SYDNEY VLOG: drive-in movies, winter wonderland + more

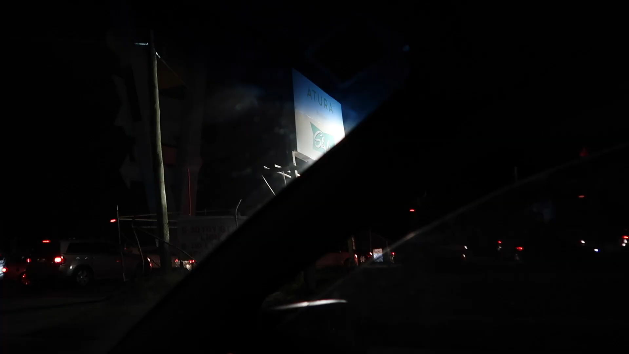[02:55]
So we're doing a drive-in movie tonight, and we just got here.